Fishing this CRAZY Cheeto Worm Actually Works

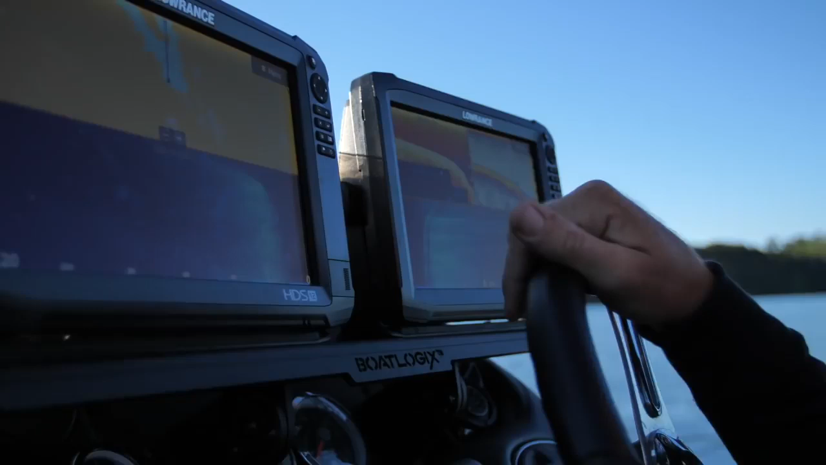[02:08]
We'll find out. Woo! Look at them grass! Look at them computers! Oh my gosh! Dude. Hey, don't be hating on my grass.